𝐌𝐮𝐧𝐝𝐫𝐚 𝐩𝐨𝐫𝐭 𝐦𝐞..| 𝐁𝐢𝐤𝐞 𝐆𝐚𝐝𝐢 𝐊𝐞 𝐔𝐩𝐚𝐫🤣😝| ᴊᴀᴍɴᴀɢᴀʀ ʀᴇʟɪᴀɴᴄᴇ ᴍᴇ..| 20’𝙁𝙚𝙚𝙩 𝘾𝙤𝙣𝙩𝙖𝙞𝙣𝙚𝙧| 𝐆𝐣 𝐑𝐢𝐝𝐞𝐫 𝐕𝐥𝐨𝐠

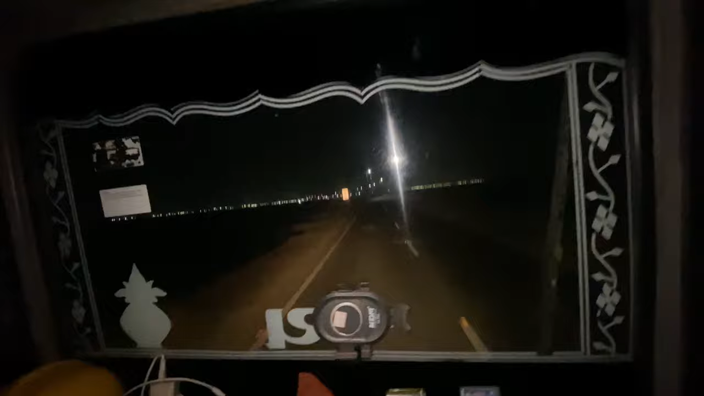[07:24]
देख सकते हो स्पीड लिखा हुआ है 40 का स्पीड। आराम से जाएंगे अभी
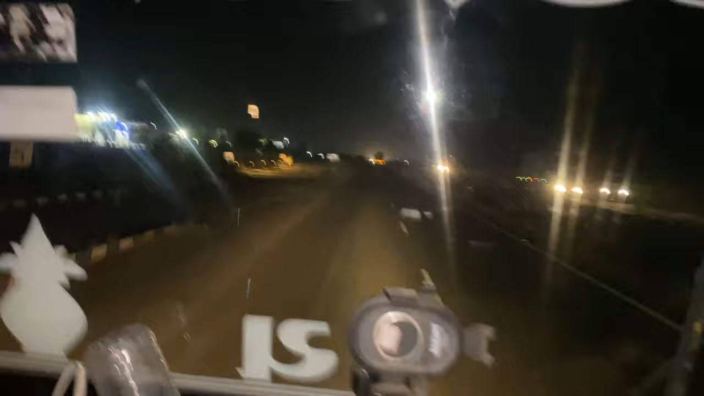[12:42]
बाकी सामने आ गया भारत का कंपनी का पंप और इधर हमारा छठा माता का मंदिर है, आप देख सकते हो।